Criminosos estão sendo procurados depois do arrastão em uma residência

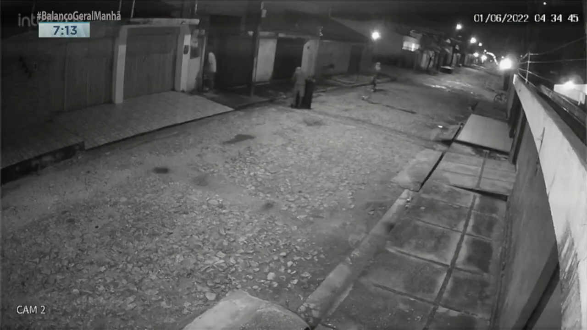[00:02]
Imagens e câmeras de segurança flagraram um momento em que quatro homens realizaram um arrastão em uma residência localizada no bairro Ilhotas, que fica na região sul aqui da capital teresina. É claro, então, que os policiais do 6º DP, em posse dessas imagens, já identificaram e estão procurando pelos criminosos. Agora veja bem, hein? As câmeras de segurança mostraram, pareciam então que estavam saindo de uma loja de departamentos em
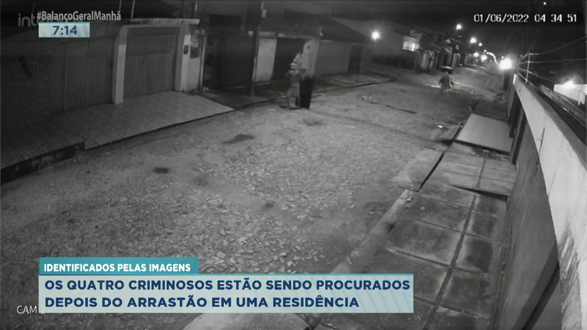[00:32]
liquidação no final do estoque, levando tudo que encontrar, leva até na cabeça. Sabe assim, sabe? Aquelas lojas que fazem aquele tipo de liquidação, aquele queima, o torra-torra total, que vende até os produtos do mostruário, que o cliente leva, carrega na cabeça mesmo.